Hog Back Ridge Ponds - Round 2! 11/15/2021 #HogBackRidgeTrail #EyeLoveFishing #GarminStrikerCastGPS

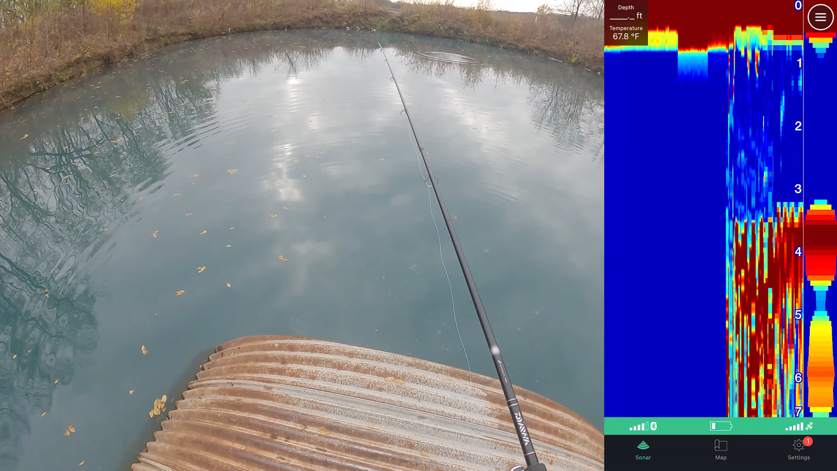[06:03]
On screen: water 67.8°F
or the end over there and we'll measure how it looks like from over there and over there you guys see on my screen it's gonna say it's three feet it's marking a bunch of those panfish right underneath it and we'll slowly reel coming across and you should see it start to the bottom level down right it's kind of more the center it's going to go deeper like
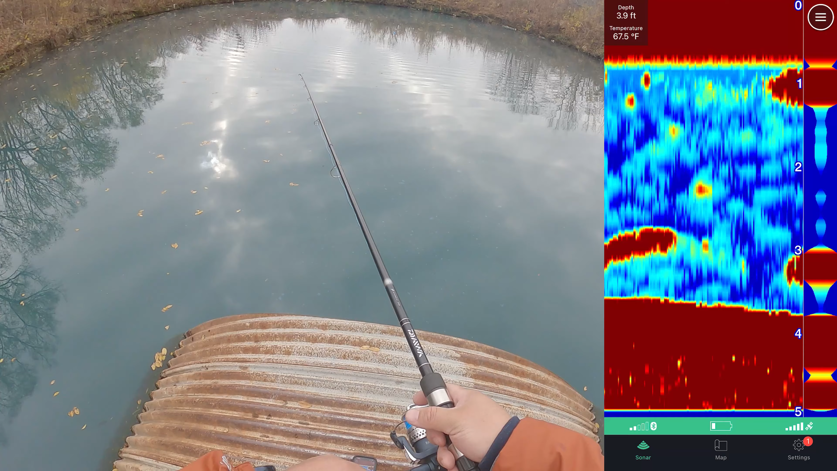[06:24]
On screen: depth 3.9 ft
what you see there and here it's showing this fish a couple fish down there some fish hugging the bottom fish chilling on the bottom right below the column because it's marking lots of stuff and it seems some dudes hugging that bottom so i think that's what i wanted to get is those guys hugging that uh
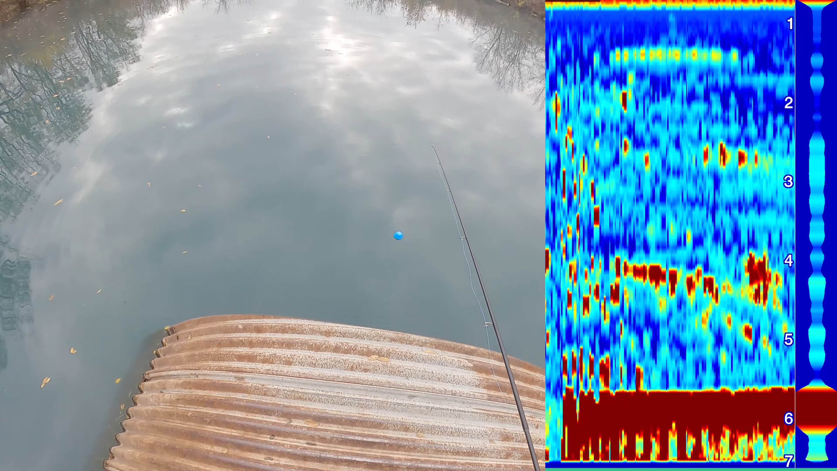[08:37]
yep still tons of fish let's see if there's anything in here okay in the tunnel it goes a little bit deeper or is it the same it's probably the same
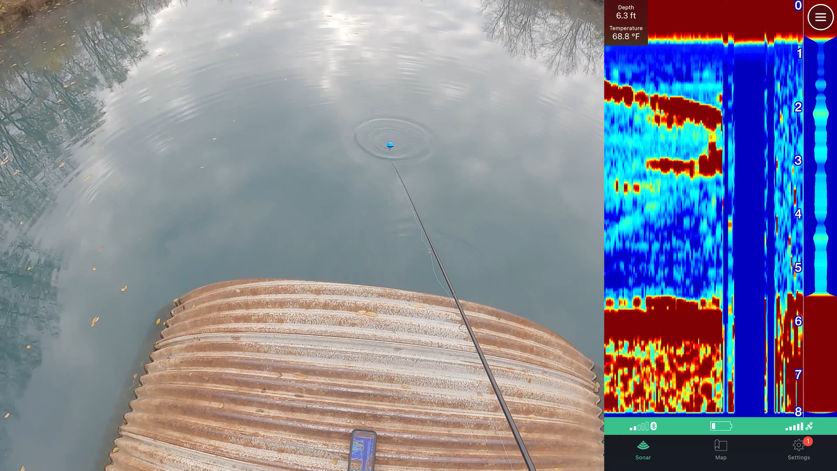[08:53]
On screen: depth 6.3 ft, water 68.8°F
and it's supposed to be five and a half five and a half close to six feet yep so right here five and a half so right outside this tunnel is five and a half you see a bunch of fish everywhere and yeah i'm just catching them left and right so all i was using is the small jig tungsten jig with uh gun minnow i have the black shad gun minnow today
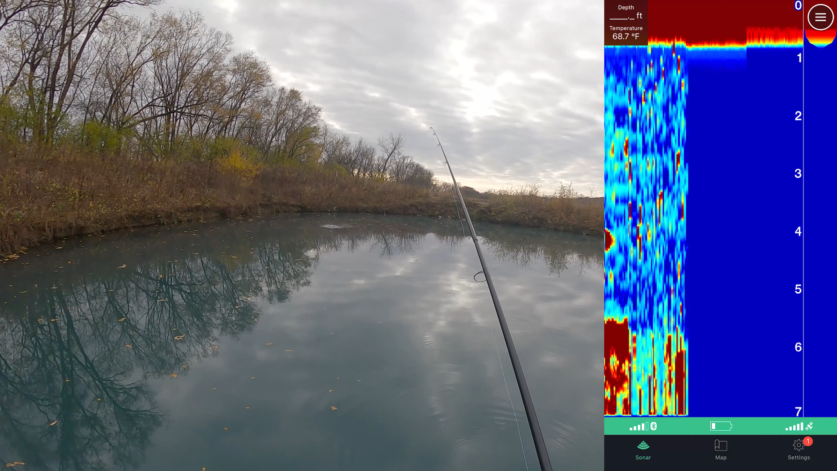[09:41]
On screen: water 68.7°F
i was hoping to see if i could get some crappies or something i don't know where they'll be at but like i said last time i think in the video was this fish they're just trying to uh get the fish you want before these uh bluegills eat it yep so three feet three feet three feet four feet it just keeps coming down it's probably gonna bottom out at five feet
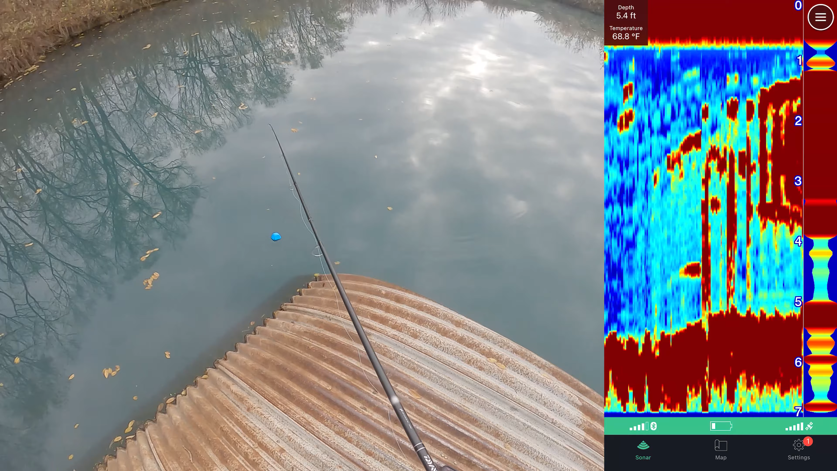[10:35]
On screen: depth 5.4 ft, water 68.8°F
definitely lots of stuff here yeah tons of fish right here let's go on this side now anything over here that's different three feet three feet stuff plugging the bottom mid water column so yeah all kinds of uh cool stuff
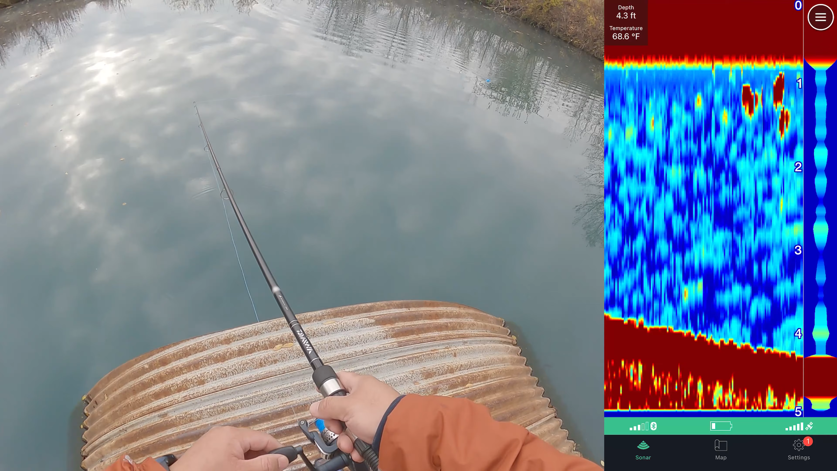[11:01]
On screen: depth 4.3 ft
happening here yep a big glob there at the four feet yeah so i'm gonna guess just big pockets of these sunfish chilling yep there they are should see them come up
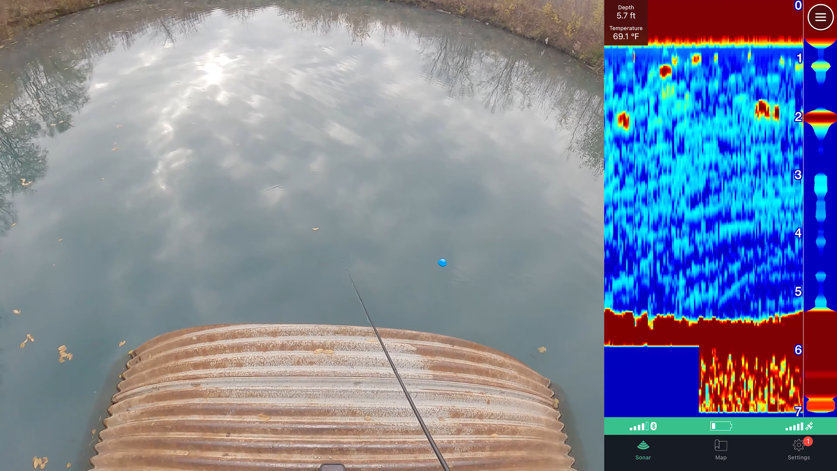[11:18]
On screen: depth 5.7 ft, water 69.1°F
under the sonar now yep there it is tons of them is that a crappy a little light lightest one
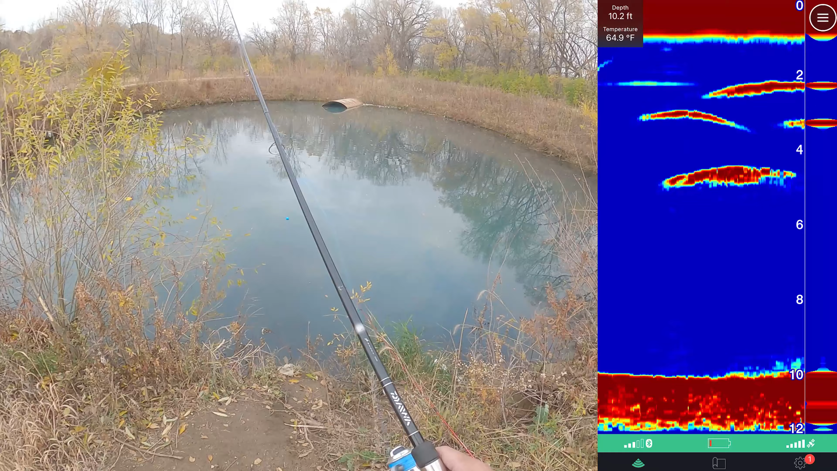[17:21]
On screen: depth 10.2 ft, water 64.9°F
nothing at the end of the tunnel a couple of stuff hanging right underneath it no nothing at the end of the tunnel okay so it's 10 feet at this tunnel other side of 6 feet
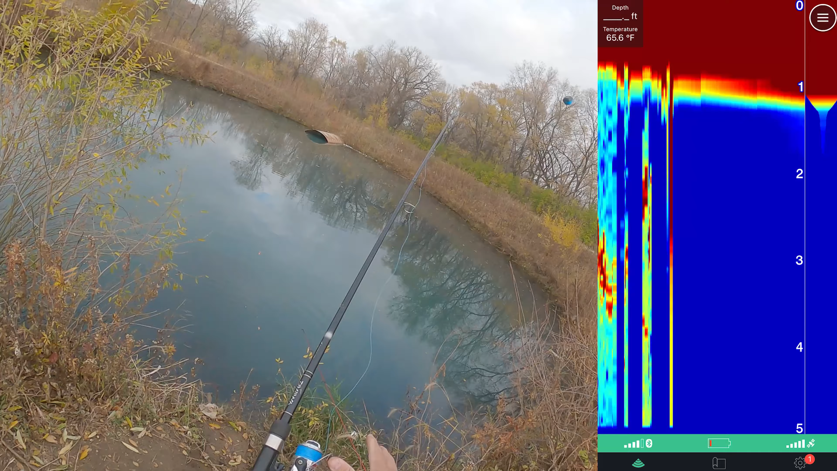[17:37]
On screen: water 65.6°F
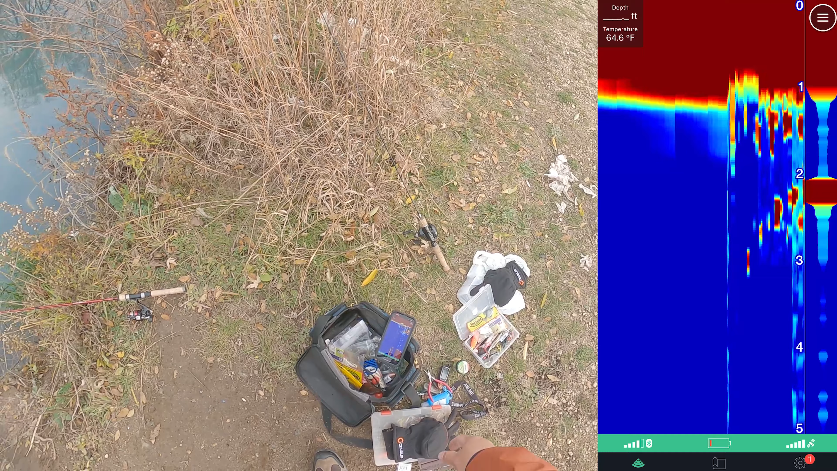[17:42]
On screen: water 64.6°F
6 feet 6 feet
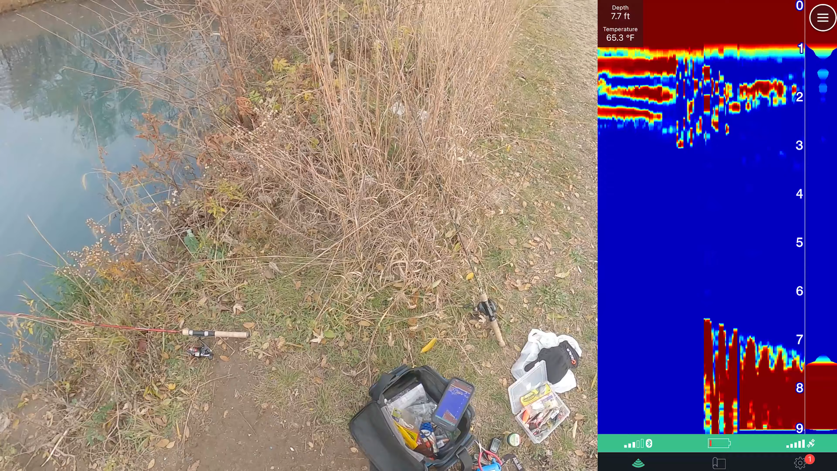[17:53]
On screen: depth 7.7 ft
8 7 and a half feet it's become closer to tunnel 8 feet okay so this end of the tunnel is deeper way deeper than the other side
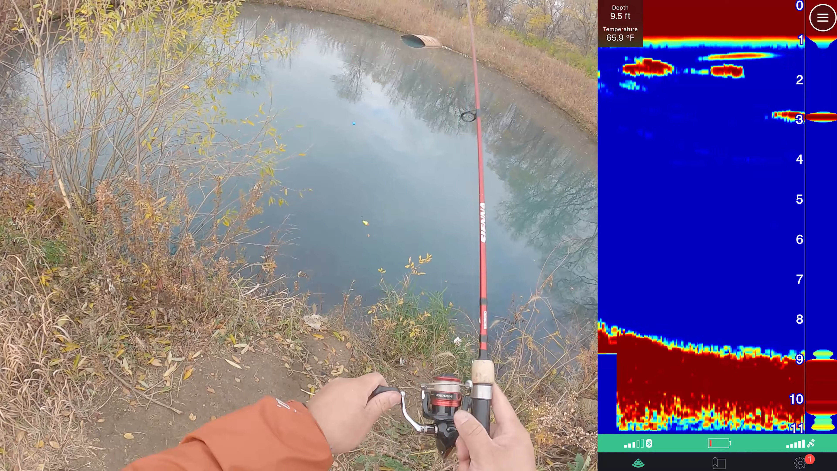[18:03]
On screen: depth 9.5 ft, water 65.9°F
the other side i believe was 6 feet
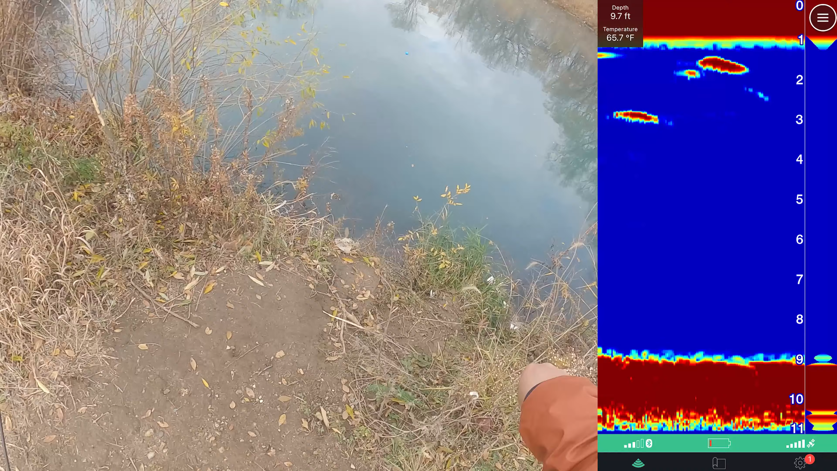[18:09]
On screen: depth 9.7 ft, water 65.7°F
so it marked some stuff down the bottom lots of things hanging in the middle